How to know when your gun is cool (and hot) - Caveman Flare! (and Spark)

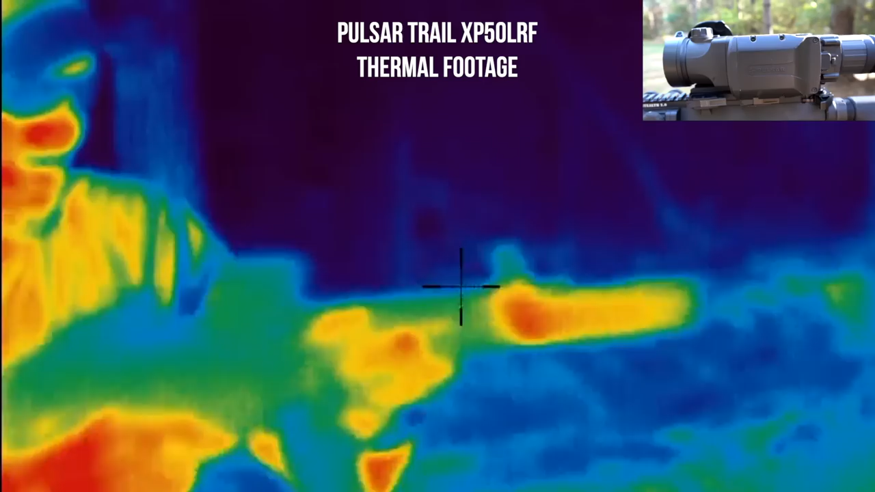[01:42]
Alright, so that was about 10 rounds. Wow! 125 degrees already.